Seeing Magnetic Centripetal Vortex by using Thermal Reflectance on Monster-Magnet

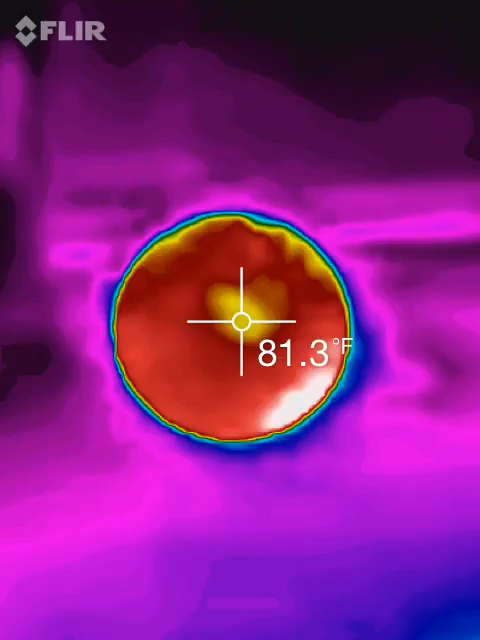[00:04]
On screen: spot 81.3°F
This interesting, instead of using a ferrocell, I'm using a $1,000 monster magnet. This is as large as my hand. Now, what I'm doing is I'm placing my body perfectly perpendicular over the magnet. It doesn't matter how I shift my body. We have a centripetal point here that is cooler than the surrounding centrifugal.